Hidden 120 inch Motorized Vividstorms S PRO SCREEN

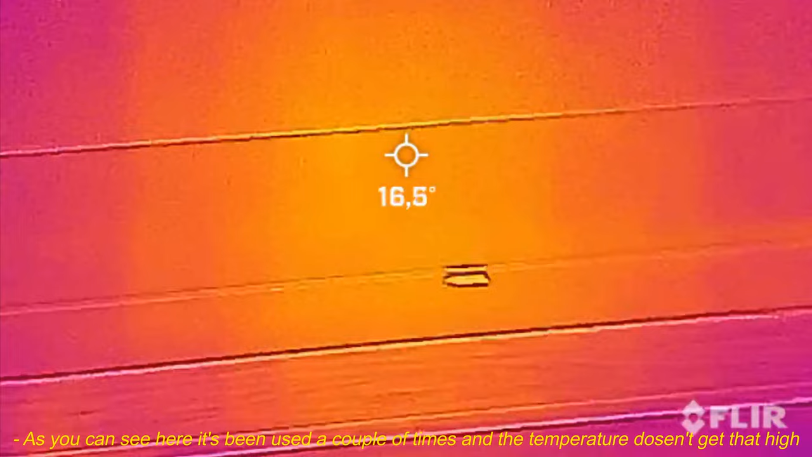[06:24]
as you can see here it's been used a couple of times and the temperature doesn't get that high
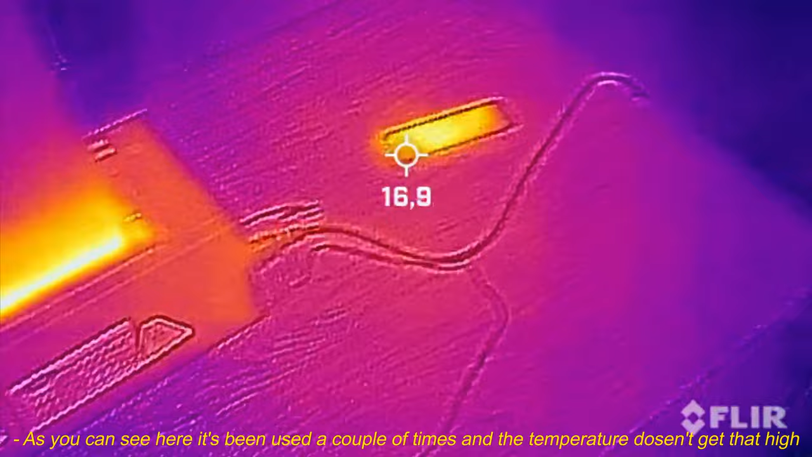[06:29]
the aluminum chassis keeps it cool
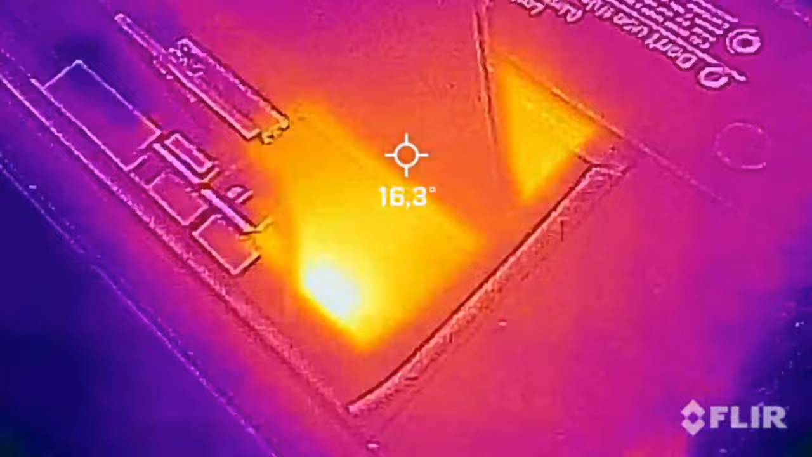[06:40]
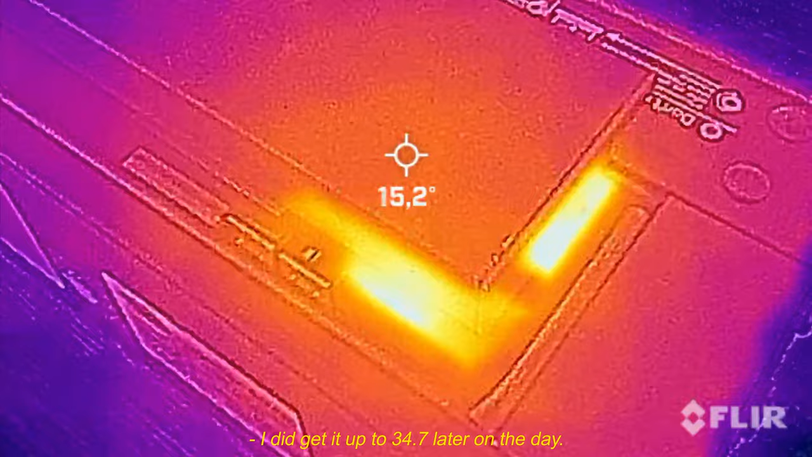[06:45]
i did get it up to 34.7 later on the day here you can see my projector the x jimmy aura making some heat